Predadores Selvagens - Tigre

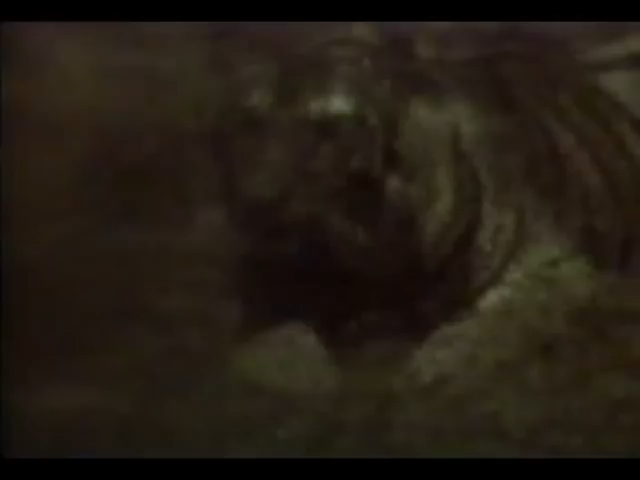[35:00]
A vítima é um jovem búfalo.
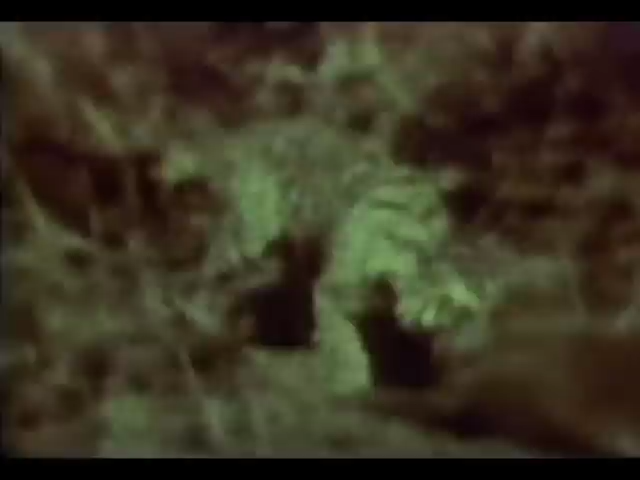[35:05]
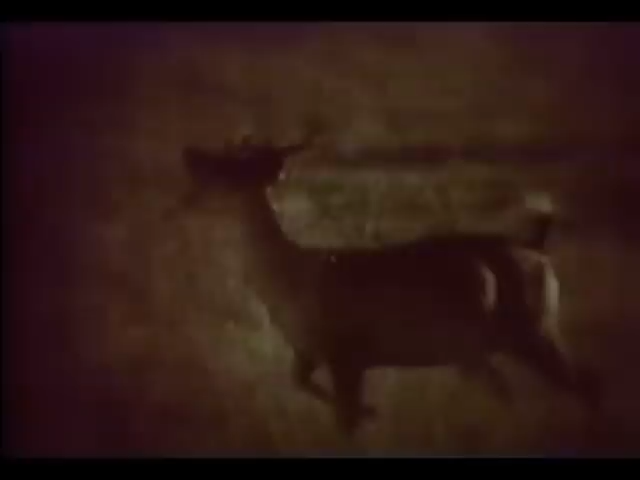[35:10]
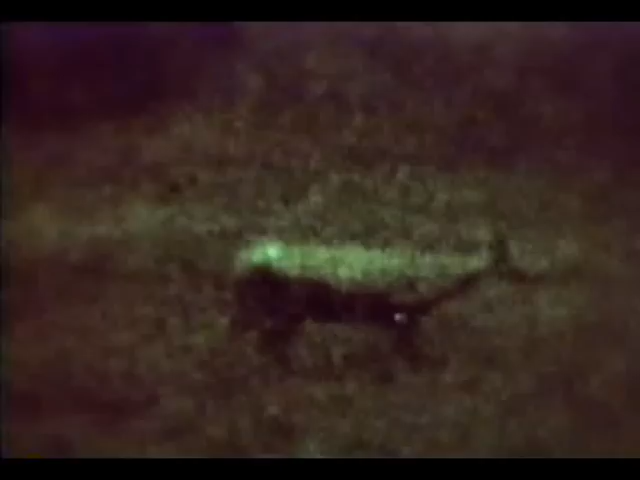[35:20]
O tigre arrasta sua vítima para os arbustos, onde poderá comê-lo longe dos olhos dos comedores de carniça e dos possíveis rivais.